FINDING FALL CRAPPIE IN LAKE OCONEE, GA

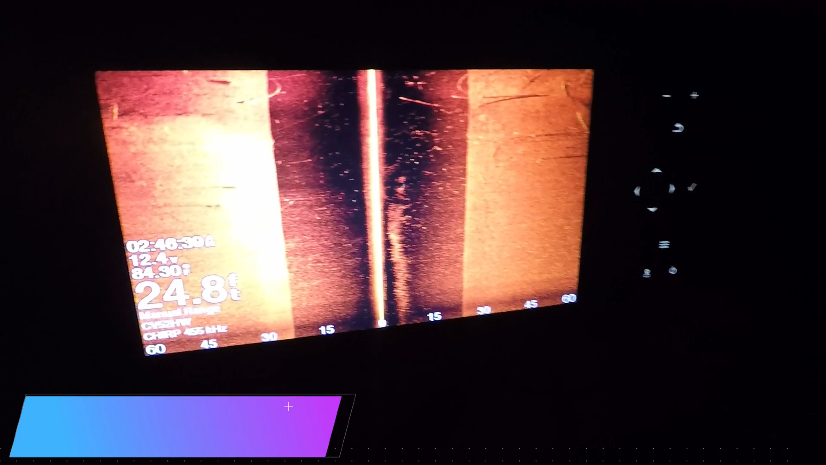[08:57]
YouTube, that's what we're looking at right now. We're pulling up in these trees.
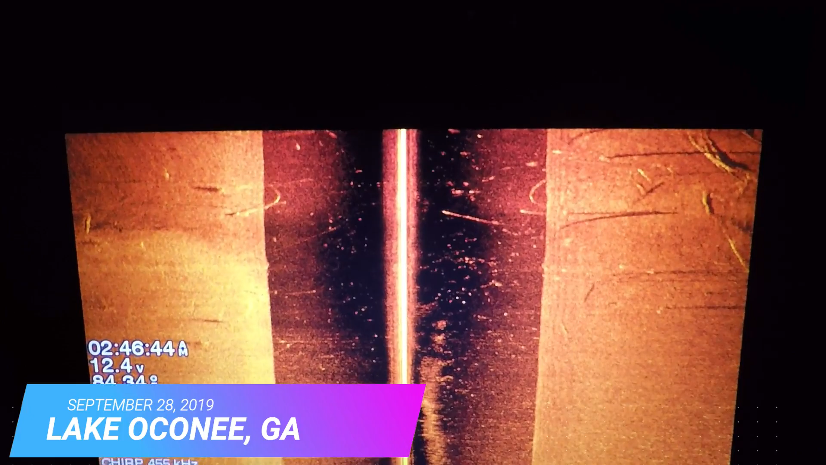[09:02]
I don't know if you guys can see it the way I see it, but I turned to the left here because I got a lot of trees stacked up over
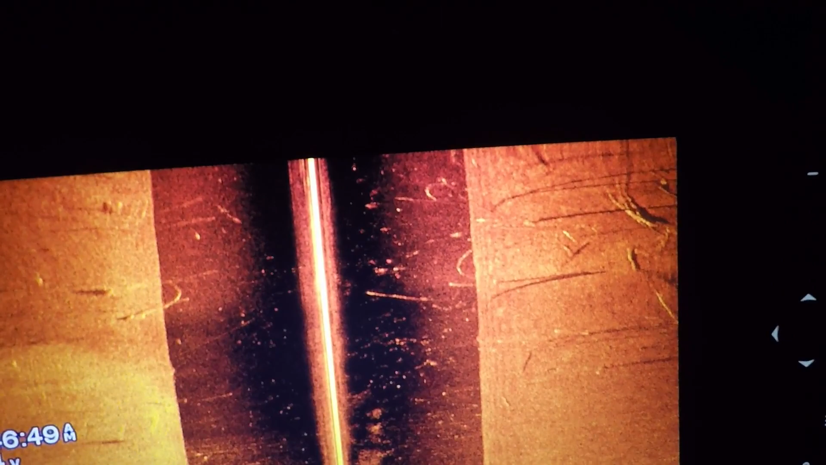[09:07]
here, showing a lot of fish over here in this area.
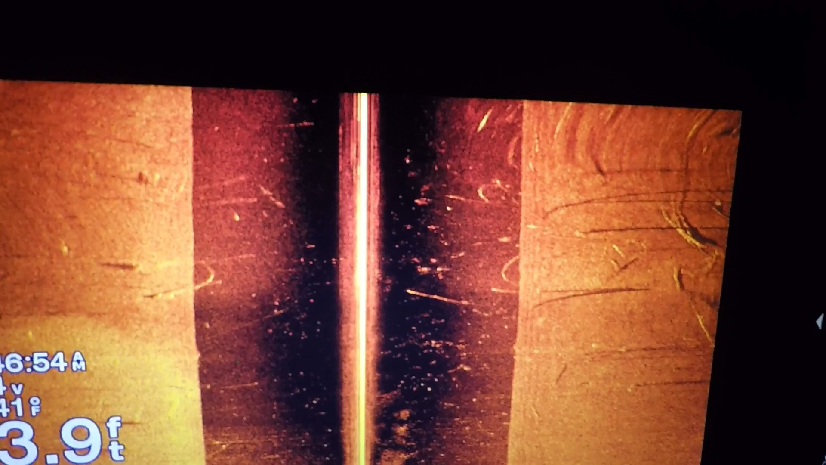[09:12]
So I'm gonna cruise around here and check it out on
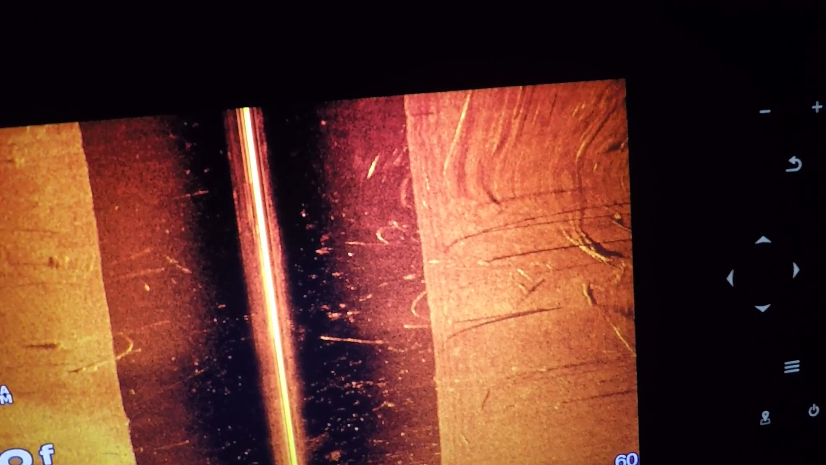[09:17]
2D sonar in a second. Matter of fact, let me switch over to it now because I got a lot of structure in the water.
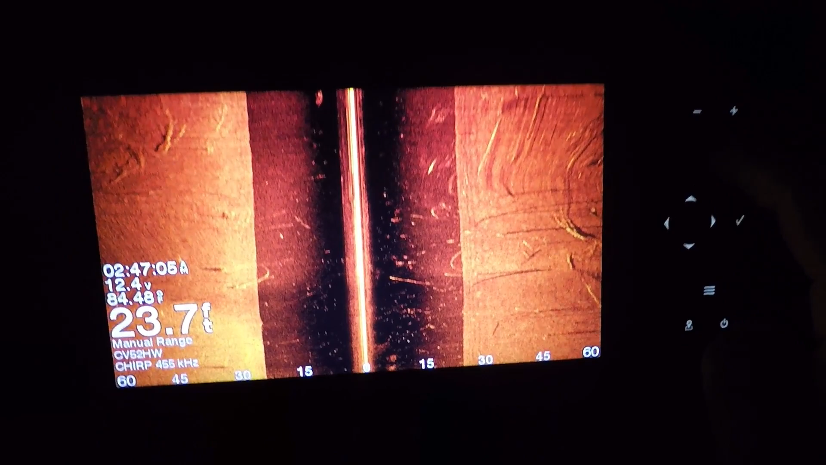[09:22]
On screen: depth 23.7 ft
Let me see what we got.
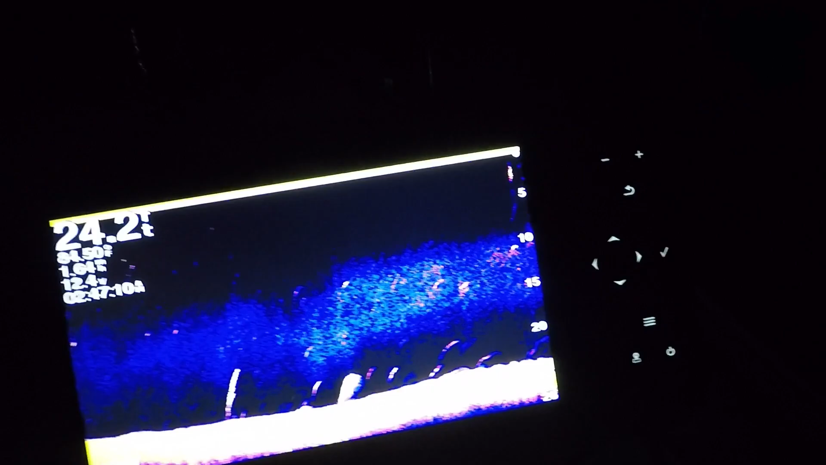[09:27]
On screen: depth 24.2 ft
Okay, I see some fish.
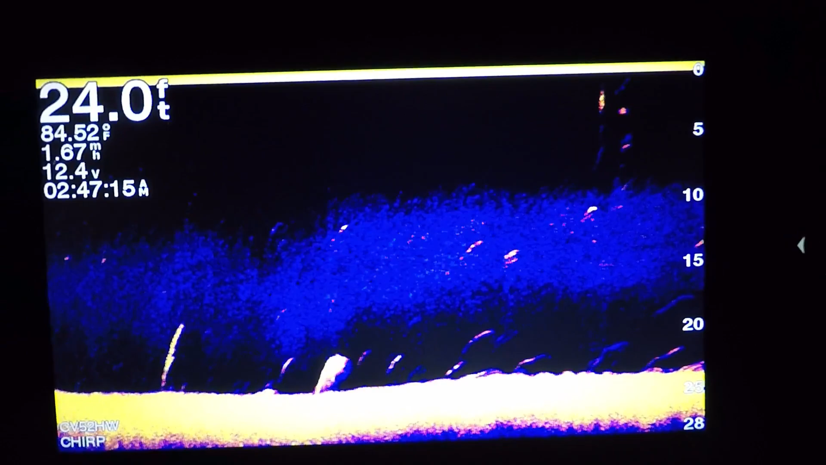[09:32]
On screen: depth 24.0 ft, water 84.52°F
I want to see them stacked up. Turn back around, I'm in 23 foot of water. Get out here just a little bit deeper. Possibly close to this creek channel. We should be right here at the creek channel, man. I see fish, so once I see some trees, we're gonna kind of hunker down in those trees.
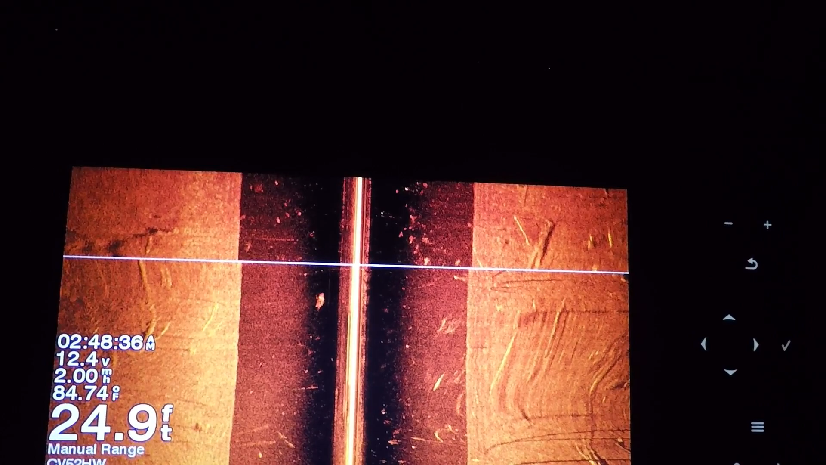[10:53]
On screen: depth 24.9 ft, water 84.74°F
That's a lot of fish right there.
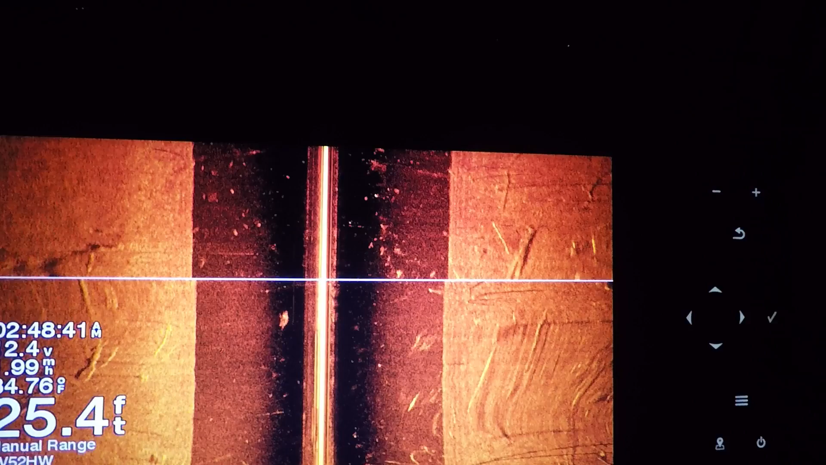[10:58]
I'm gonna go out and I'm gonna turn back around and go straight back through this channel right here.
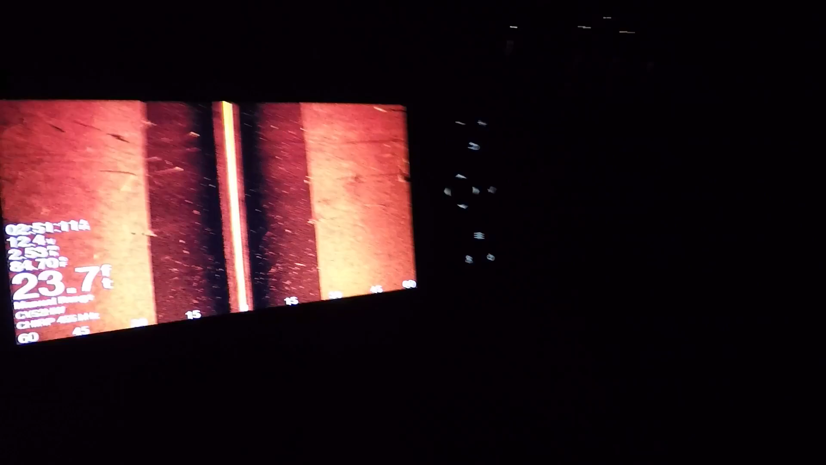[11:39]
That's about 23 foot of water.
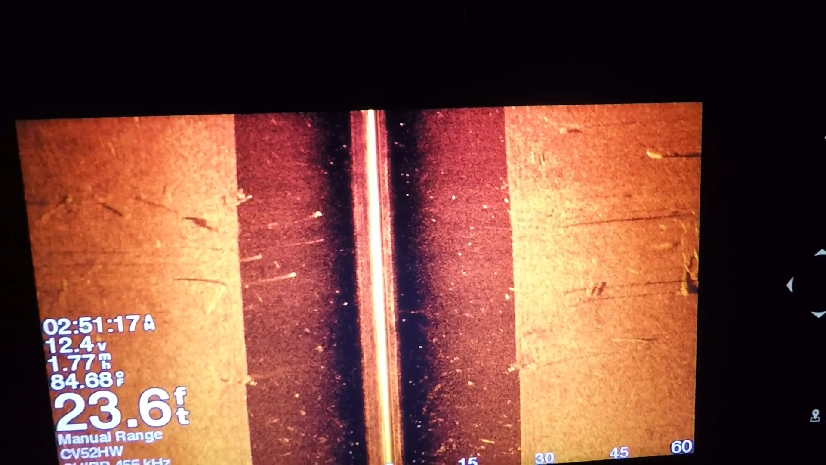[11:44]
On screen: depth 23.6 ft, water 84.68°F
We're gonna hold tight right here.
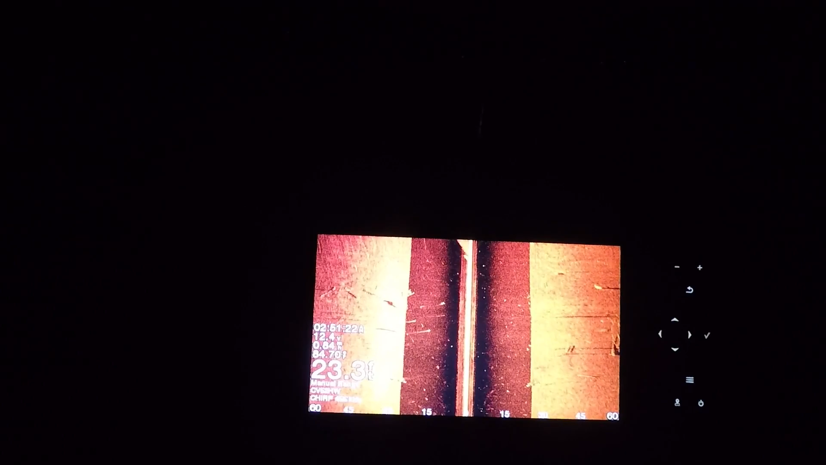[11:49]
That's where we're gonna stay at, YouTube.
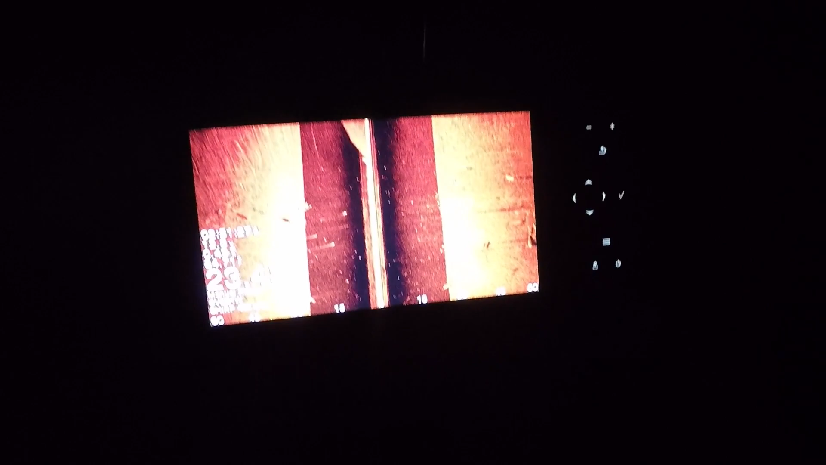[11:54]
Let's go to traditional sonar, see what we got.
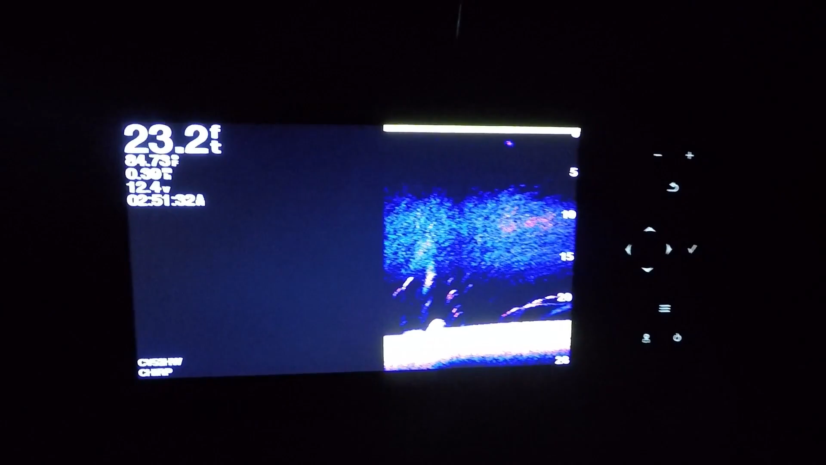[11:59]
On screen: depth 23.2 ft
Yeah, we got a lot of fish holding to the bottom, man, but I can already see where the bait fish are coming up, man.